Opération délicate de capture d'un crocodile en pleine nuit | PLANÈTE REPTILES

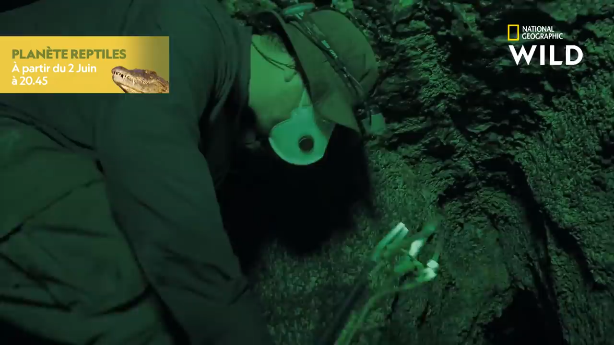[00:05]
reliés entre eux par des trois passages dans lesquels les crocodiles peuvent circuler. Leur seule chance est d'essayer de l'atteindre depuis l'autre côté.
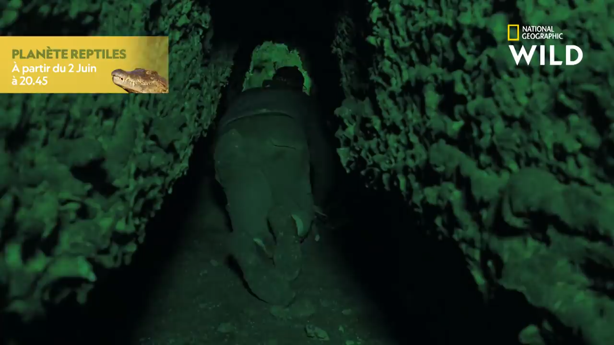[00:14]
Matt s'avance pour tenter d'intercepter le crocodile.
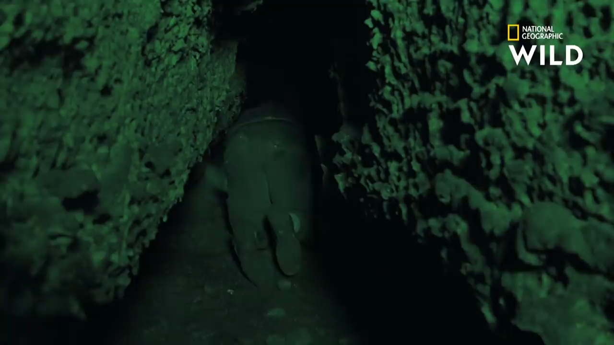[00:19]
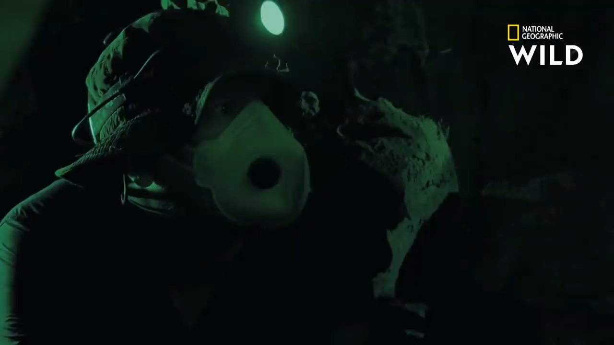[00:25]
C'est un gros. Il fait près d'un mètre cinquante de long.
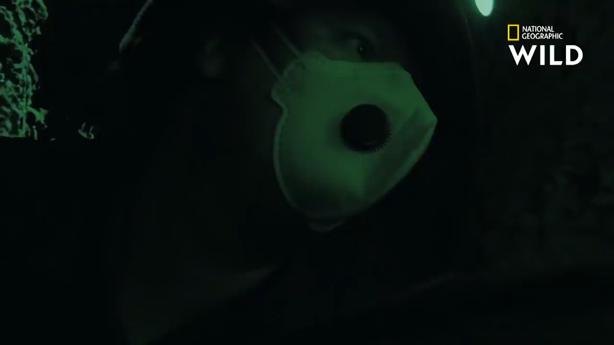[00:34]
Pour l'étudier, il a besoin de le capturer. Il tente de l'attraper au collet.